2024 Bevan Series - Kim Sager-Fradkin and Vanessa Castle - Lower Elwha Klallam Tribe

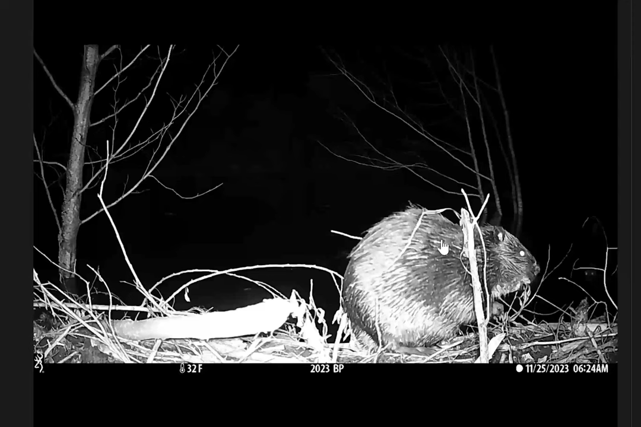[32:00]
And we have been fortunate enough to be able to put some cameras on these. And we've just really documented kind of an amazing array of use of species.
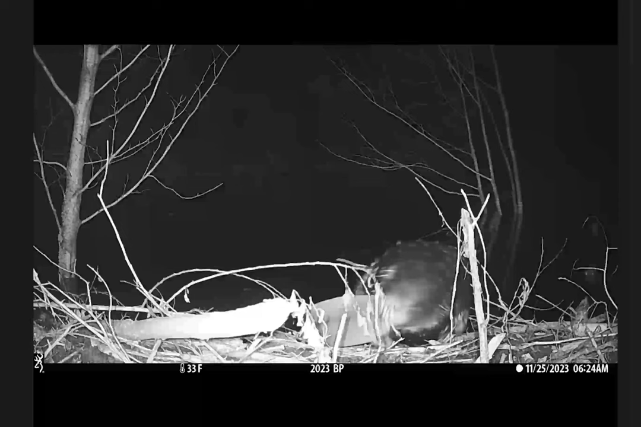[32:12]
We also put a really nice camera on a tree and then we came back and the tree had been cut down. And so we have a really nice camera somewhere in this beaver dam. And this thing is like a highway.
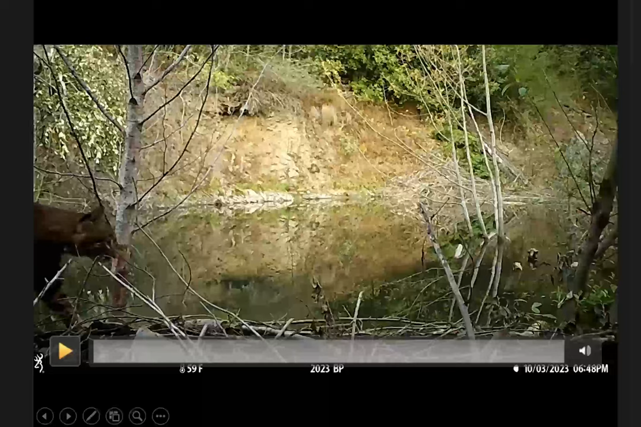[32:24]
This beaver dam holds up for one thing to a lot of use.
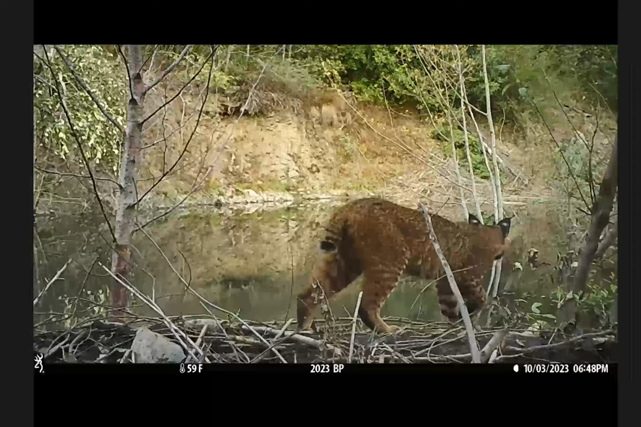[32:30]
We've got bobcats using this beaver dam. We've got cougars using this beaver dam, moving across it, investigating.
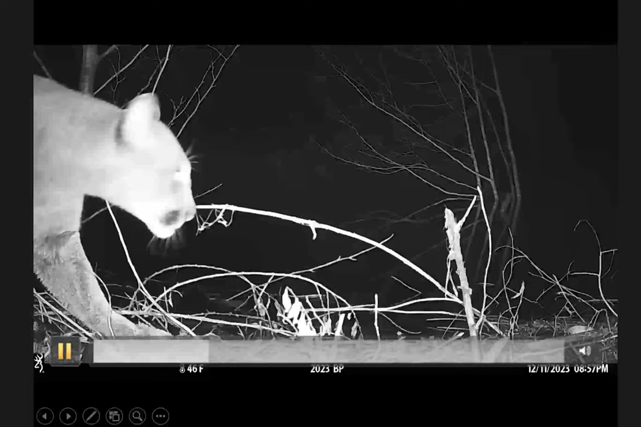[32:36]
And we know from our other work that cougars eat beavers.
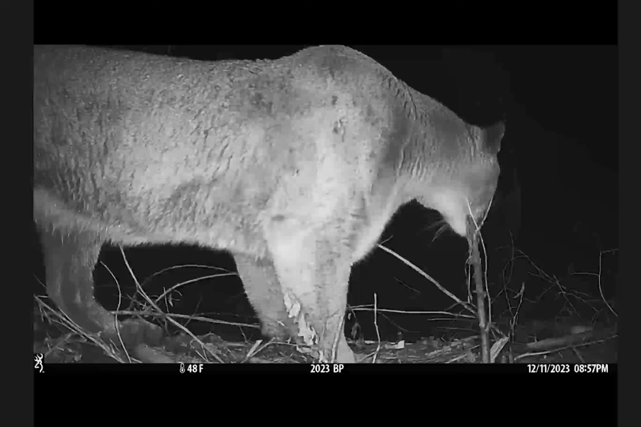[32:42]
So whether they're hunting, who knows, but they're certainly using this. Bears are using this beaver dam.
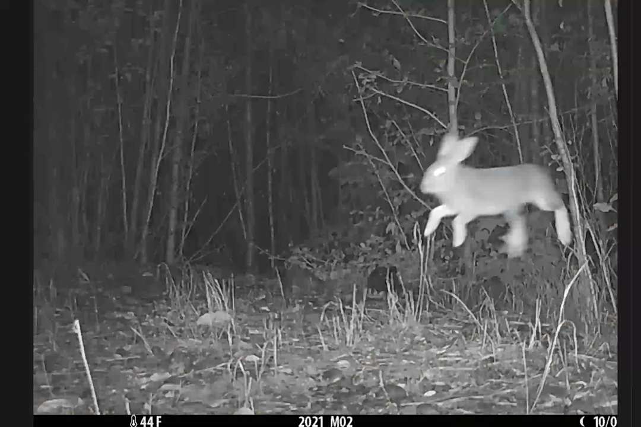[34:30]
We're seeing a lot of snowshoe hair, a lot of snowshoe hair, and they really like early cereal habitats. And the most amazing thing, a fisher eating a snowshoe hair.
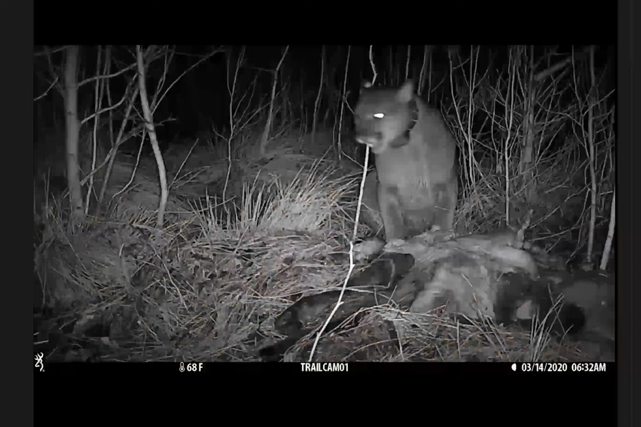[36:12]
We have radio colored cougars that we're tracking on some of our other research that are using the former Elwha lake beds and hunting elk. And so what we have here is a cougar eating an elk on the former mill's reservoir. So we saw plants, we saw the elk come back. We're seeing the cougars eating the elk.
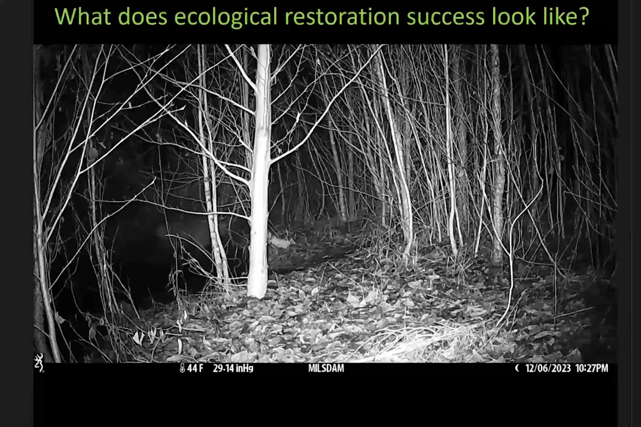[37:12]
early restoration success looks like this. That is a cougar fishing in a stream and successfully
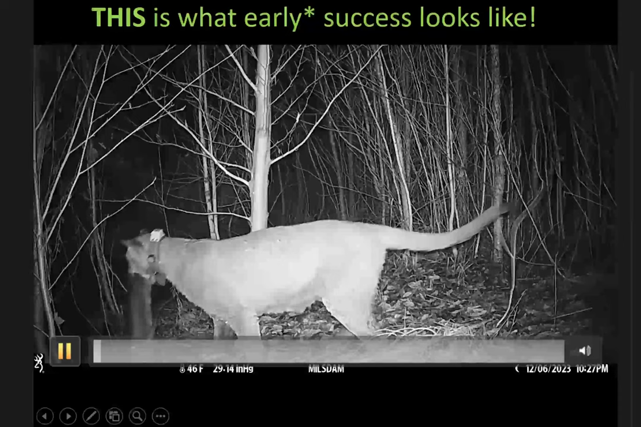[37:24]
emerging with a coho in December of this year.
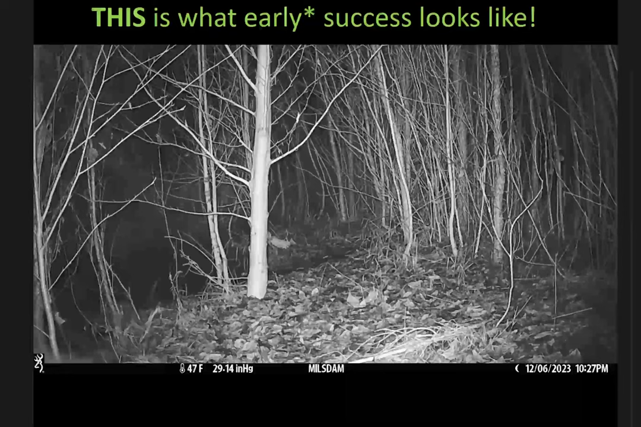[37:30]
We were really excited when we got this picture. This is still early, but this is pretty awesome. You know, on our restoration trajectory, we're seeing, we're seeing a lot with the wildlife community. Again, this is early. It's going to take time, but we are seeing a huge complement of wildlife using these former reservoir beds and hunting there and now fishing there, which is really incredible.